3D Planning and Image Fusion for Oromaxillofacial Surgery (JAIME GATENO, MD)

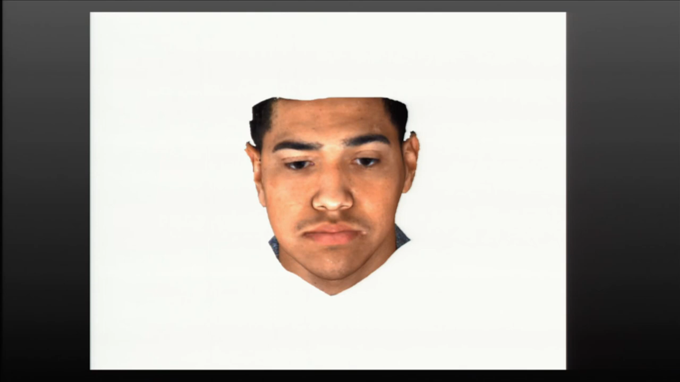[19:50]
We can morph all the face to exactly how the patient is going to look. This is, what do we predict this?